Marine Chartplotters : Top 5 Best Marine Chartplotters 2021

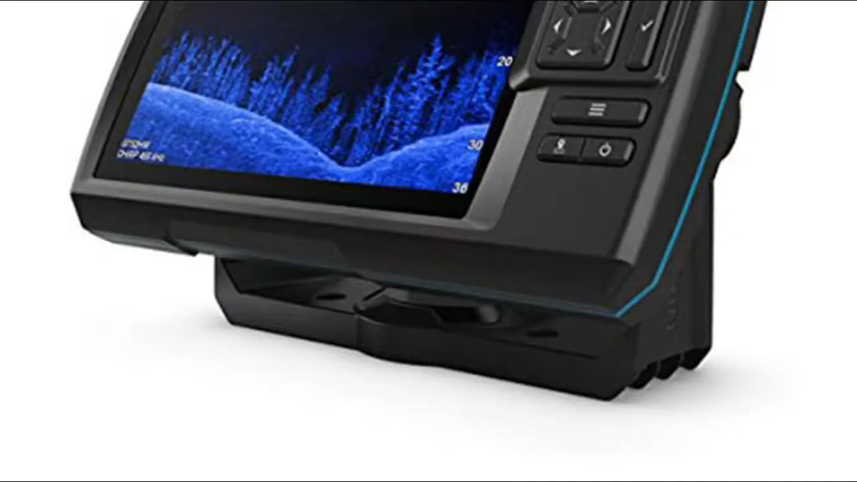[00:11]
Number 5 Garmin Striker Plus 7 SV includes transducer for built-in Garmin Chirp traditional sonar plus Chirp ClearView scanning sonar.
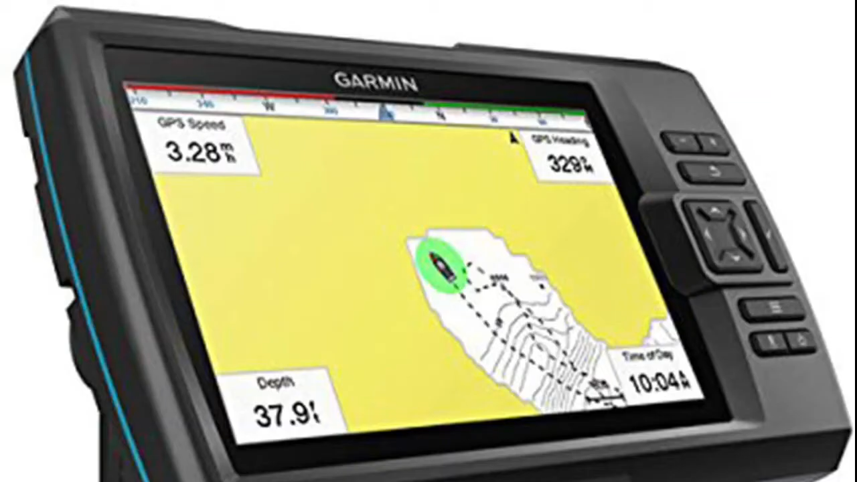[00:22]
Built-in Garmin QuickDraw Contours mapping software lets you create and store maps with one contours for up to 2 million acres. Built-in Wi-Fi for access to ActiveCaptain app, so you can receive smart notifications, access QuickDraw Contours community and transfer waypoints and software update notifications.
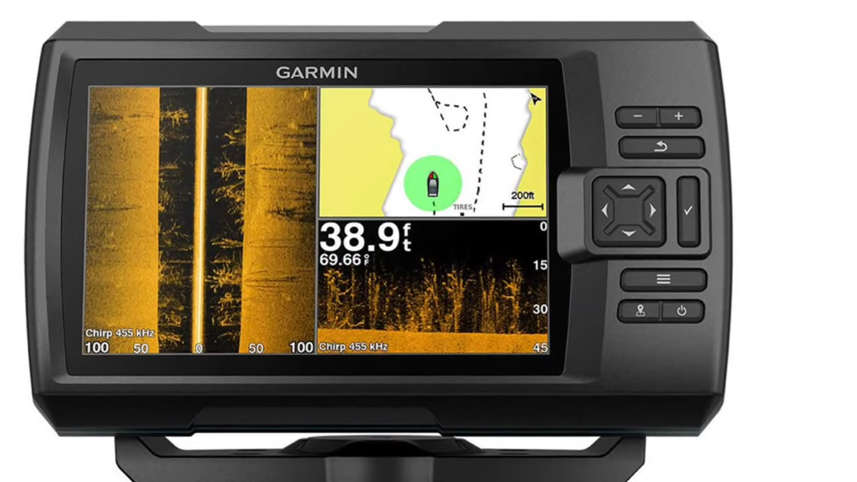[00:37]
On screen: depth 38.9 ft, water 69.66°F
Built-in GPS lets you mark waypoints, create routes and view boat speed.
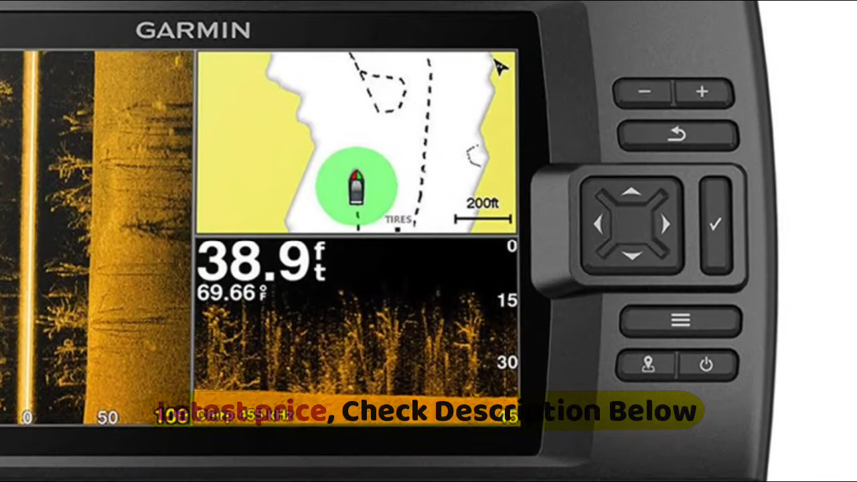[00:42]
On screen: depth 38.9 ft, water 69.66°F
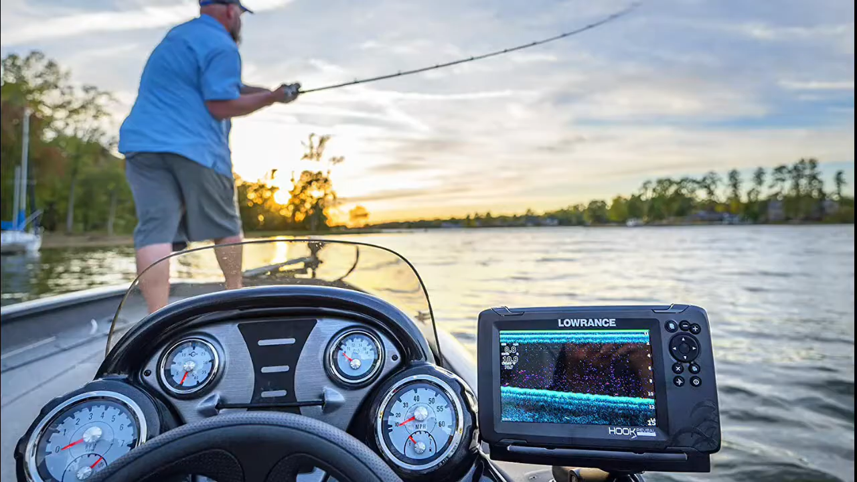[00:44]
Number 4 Lowrance, fish are easier to find and easier to identify. Fish Reveal combines the target separation of Lowrance Chirp sonar and
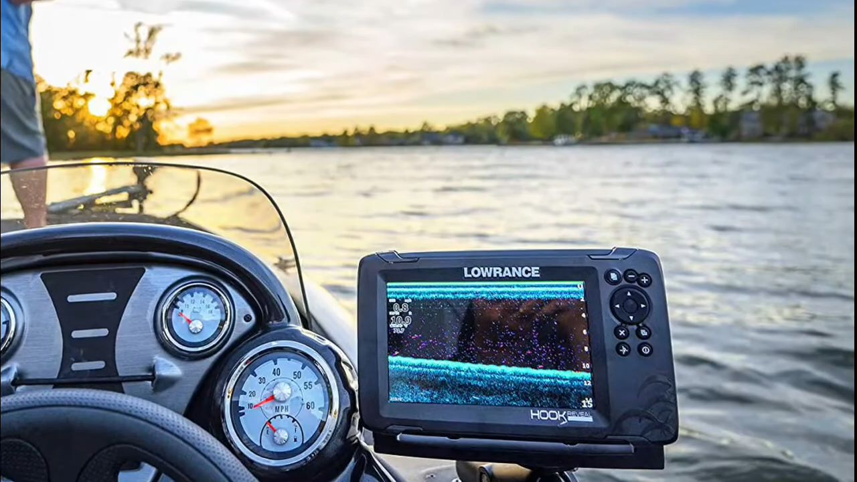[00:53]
the high resolution images
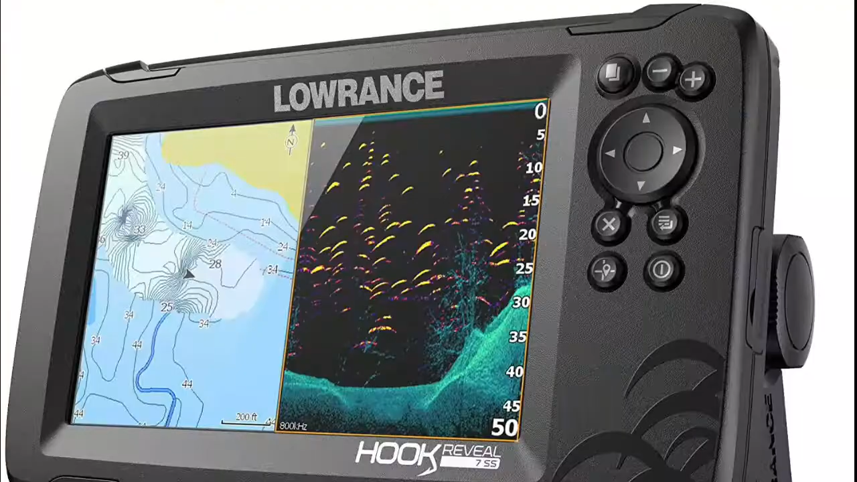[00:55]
of structure from downscan imaging to makes fish light up on your display. Get high detail maps of almost 4,000 US inland lakes.
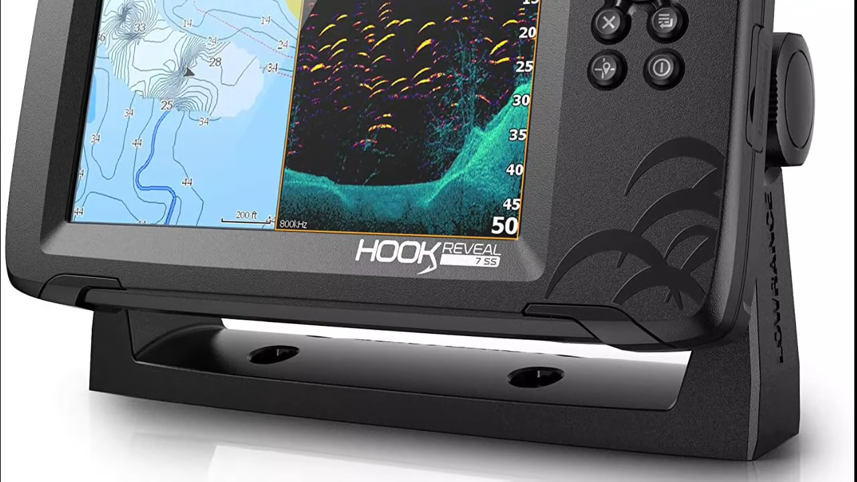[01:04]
Create custom contour maps with even greater detail over any map or GPS plotter with Genesis Live,
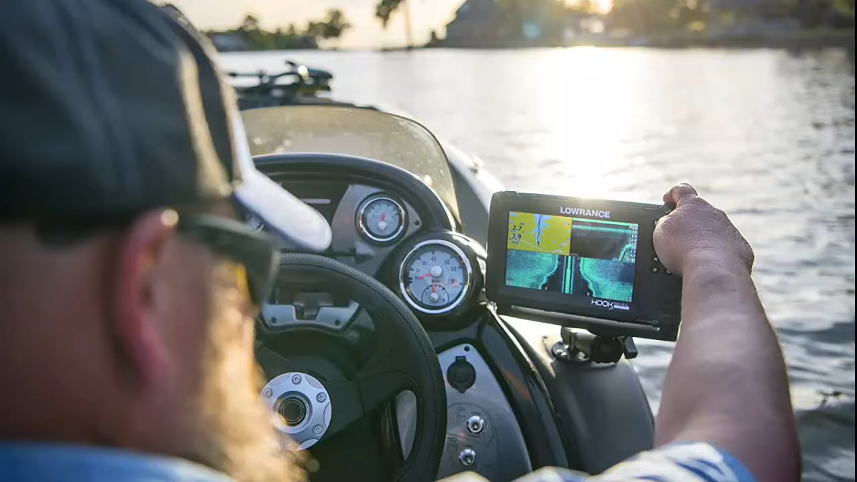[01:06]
so you can get onto the fish faster. Perfect for anglers who want the best views below the boat,
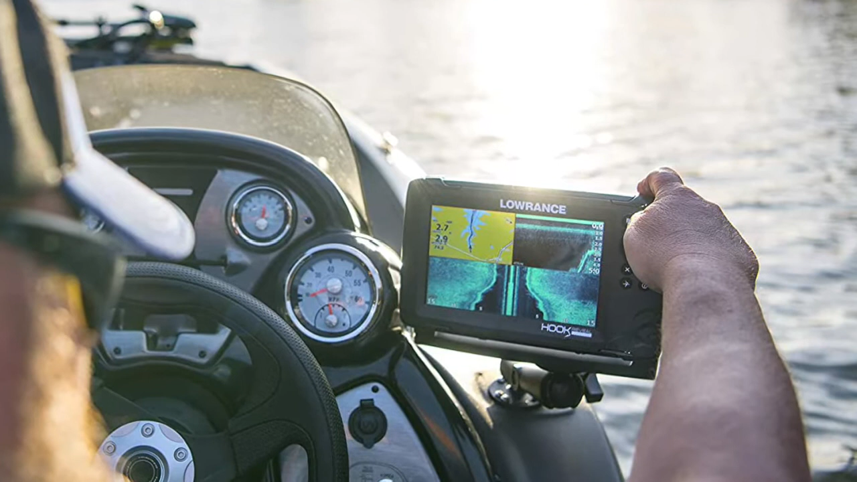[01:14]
add a split shot transducer to get the fish finding capability of wide
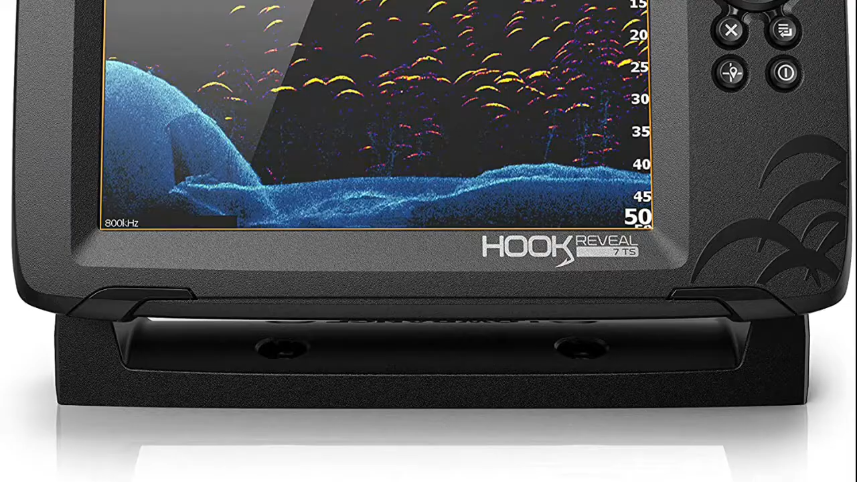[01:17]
angle high chirp sonar and the high resolution images of fish holding structure from downscan imaging. Number 3 Garmin Etchemap UHD 63CV, bright, sunlight readable 6 combo.
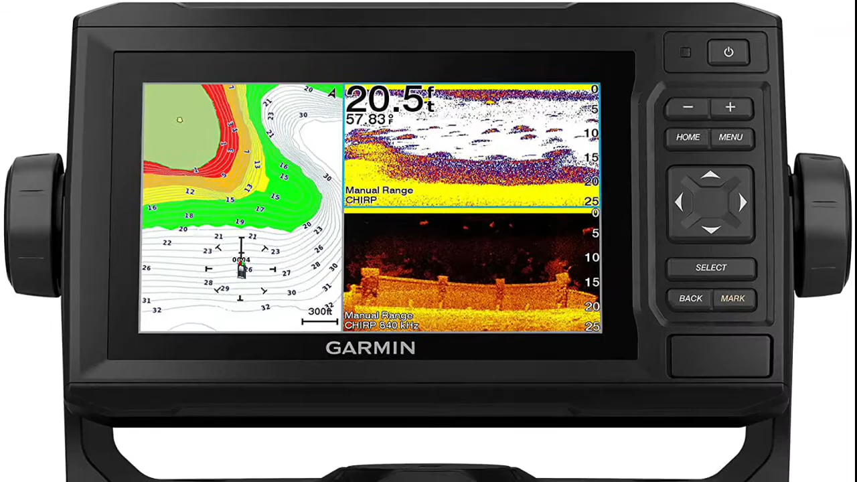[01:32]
On screen: depth 20.5 ft
Includes GT24 transducer for ultra-high definition clearer scanning sonar and Garmin high-wide chirp traditional sonar. Mi 2000 and NMEA 0183 network support for autopilot,
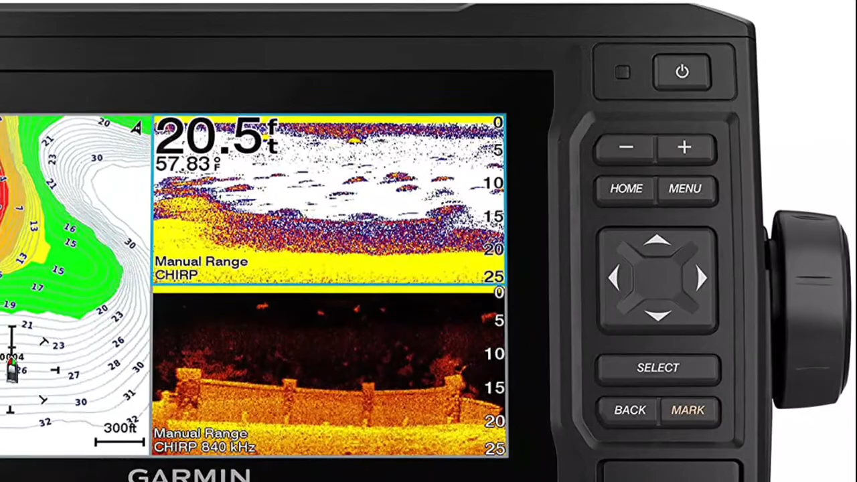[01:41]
On screen: depth 20.5 ft, water 57.83°F
Fusion Link audio system and engine data.
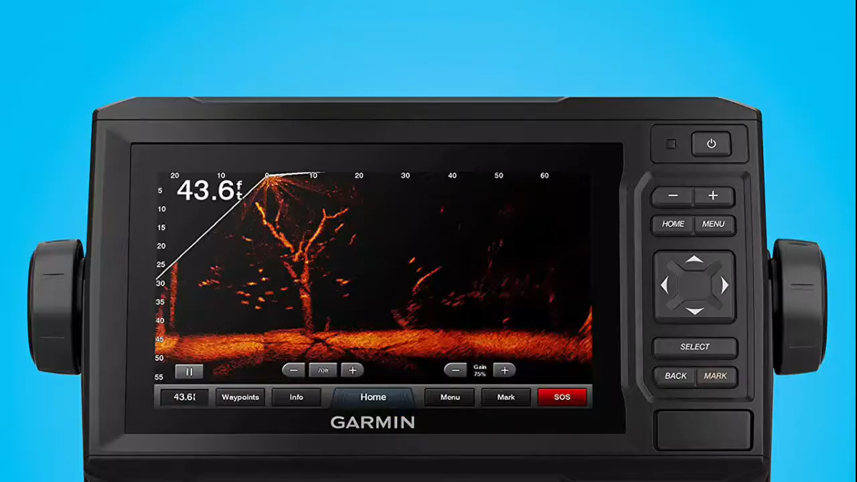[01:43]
Quick release bail mount for fast and easy mobility. Number 2 Humminbird
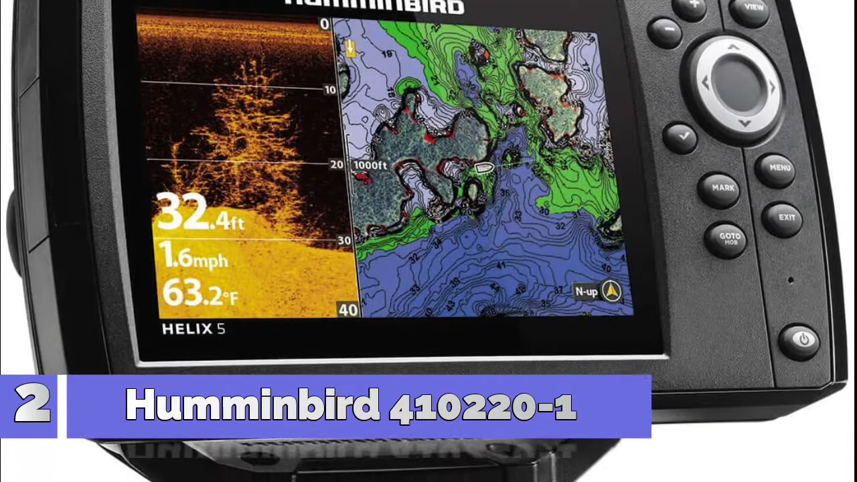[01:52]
410221, 5-inch widescreen color display. Chirp down imaging filters out noise and clutter for a clearer view.
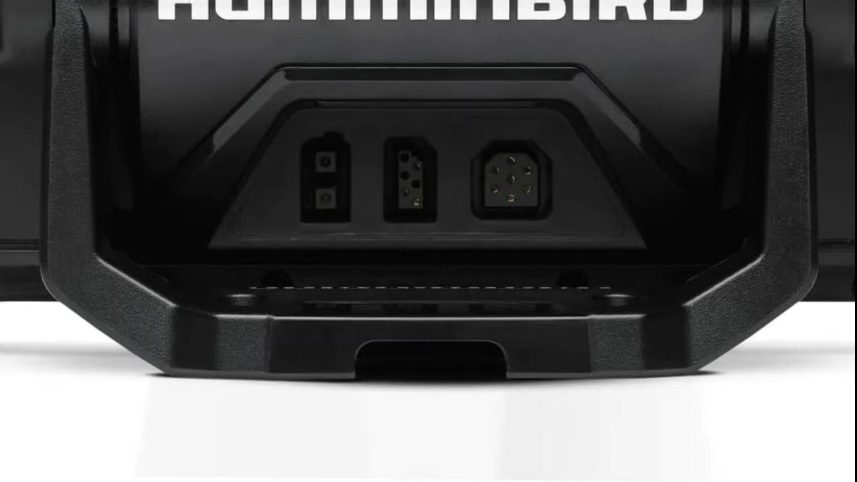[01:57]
Chirp digital sonar engineered to help you see individual fish. Switch fire sonar with 2 display modes.
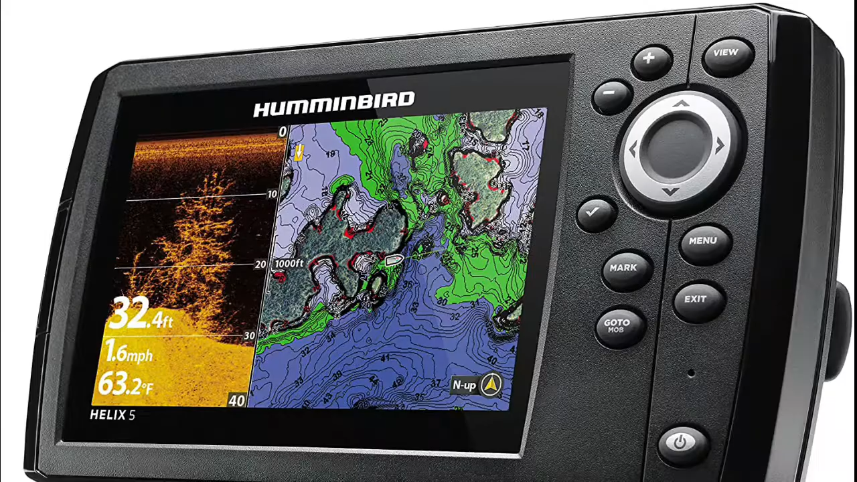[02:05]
On screen: depth 32.4 ft, water 63.2°F, speed 1.6 mph
Dual beam plus with a wide beam for more search area, or a narrow beam for more precision. Number 1 Raymarine.
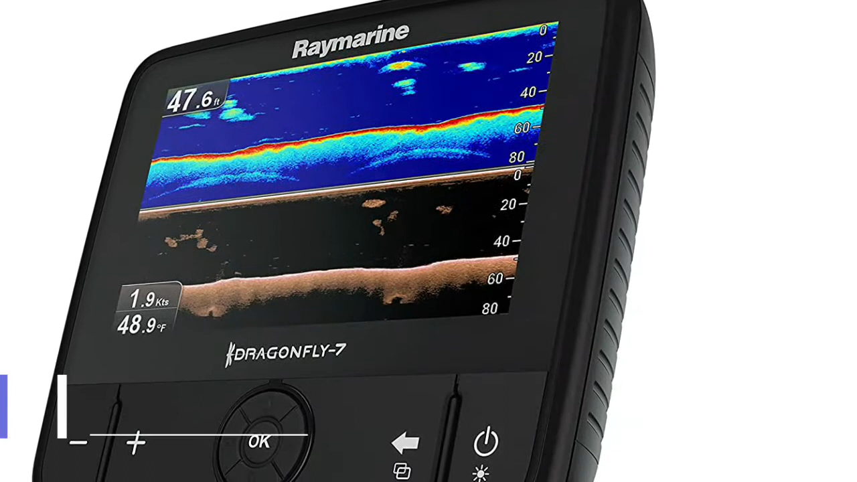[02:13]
On screen: depth 47.6 ft, water 48.9°F, speed 1.9 kn
A leap into the future of sonar. Dragonfly 7 Pro employs true wide spectrum chirp technology,
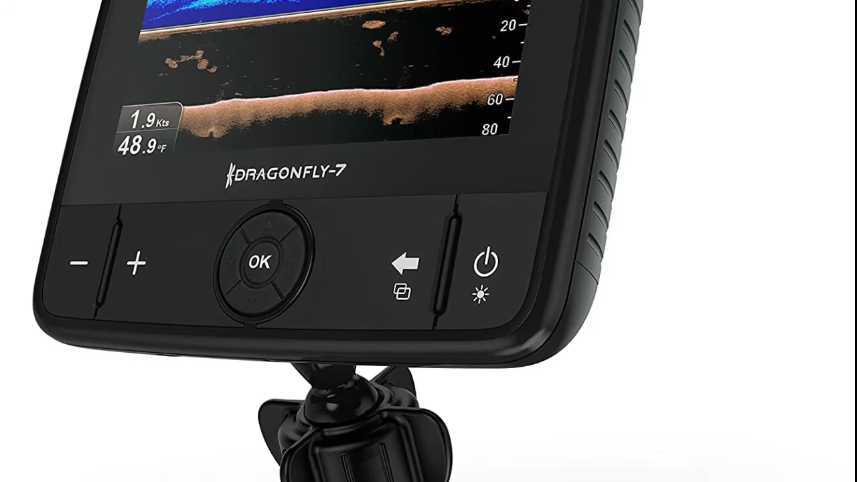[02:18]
On screen: water 48.9°F, speed 1.9 kn
where sonar signals are transmitted into the water,
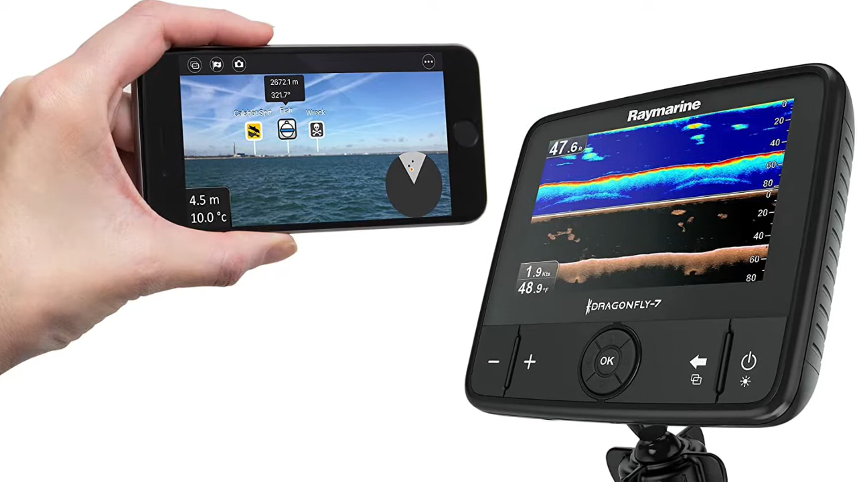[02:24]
On screen: speed 1.9 kn
allowing Dragonfly to interpret more detail, target more fish and image structure with unmatched clarity.